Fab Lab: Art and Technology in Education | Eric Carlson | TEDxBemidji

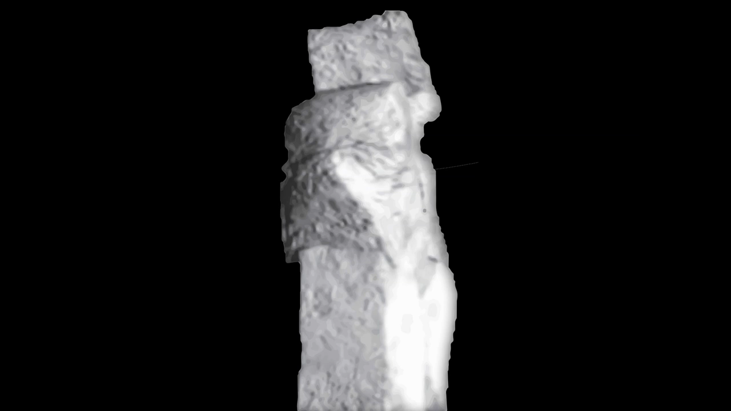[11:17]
Two artists had been mucking around with it. One had made a cut into it that made it virtually impossible to make something interesting out of.